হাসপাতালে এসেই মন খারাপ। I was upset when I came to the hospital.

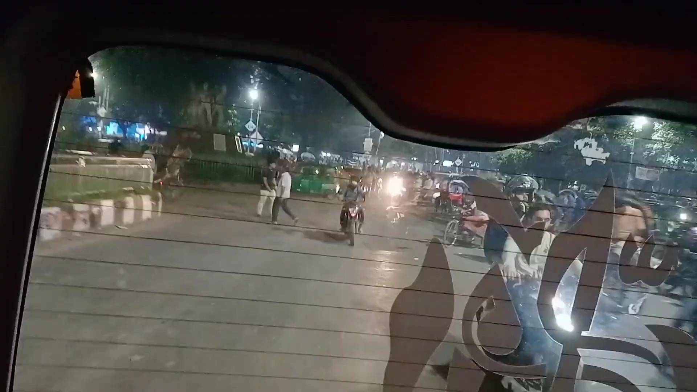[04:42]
कोलाभवनेर पार्श दी जाच्छी आमरा आखन शामने आमरा नोजरूलेर कबोर एवं तार पासे
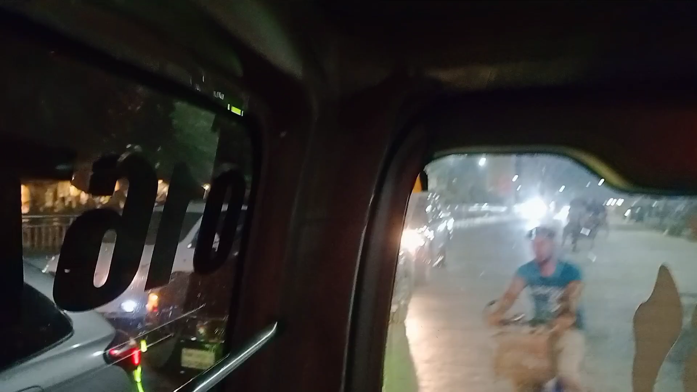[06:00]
स्वावाग चत्त्त्त्त्त अनेक फूलेर दो कान देखा जाच छे